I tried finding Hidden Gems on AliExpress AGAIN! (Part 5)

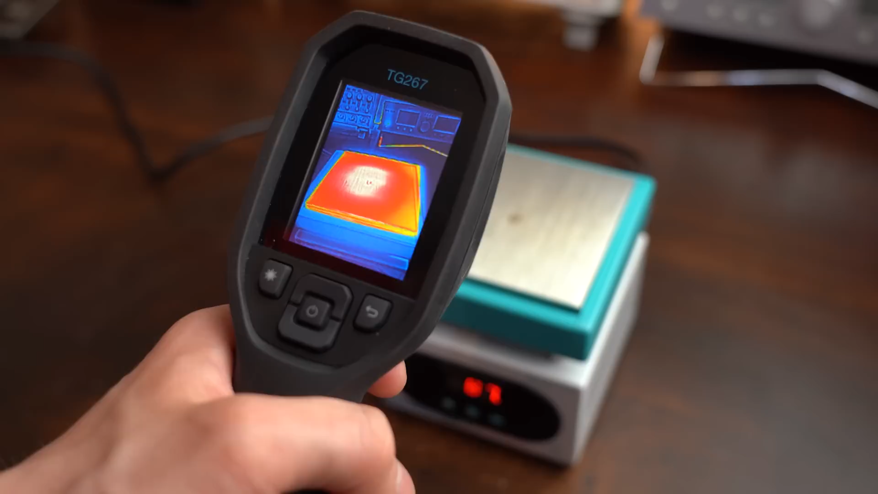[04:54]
Pretty much the only problem it comes with is that it's surface does not really heat up evenly and thus comes with a hotspot which
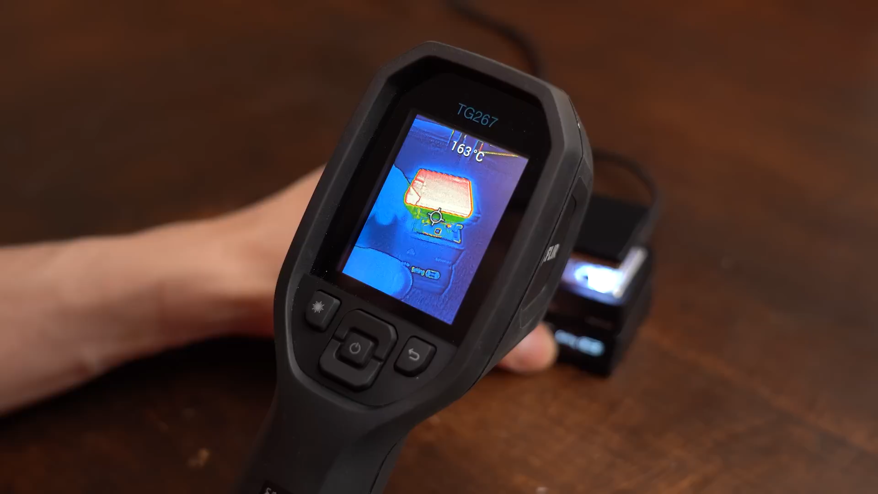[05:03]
is a problem my old hotplates do not come with.
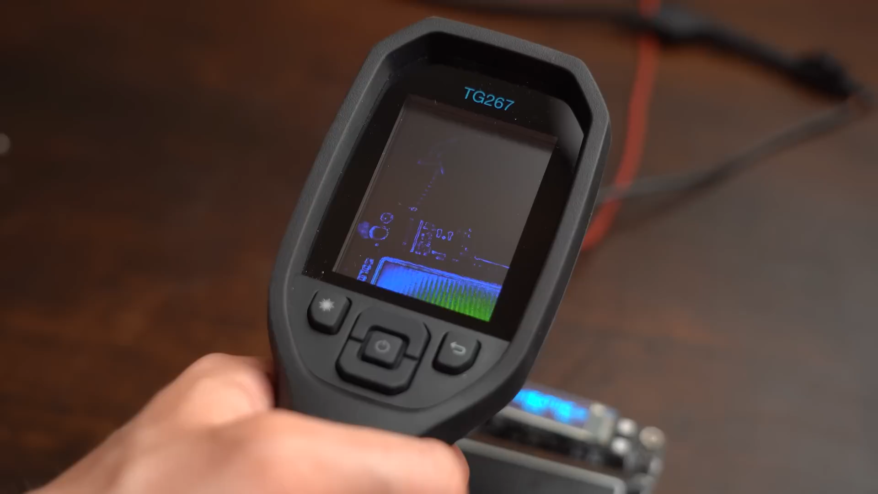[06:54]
So far I have been using my thermal camera to find hot spots but that is not as accurate and also quite expensive.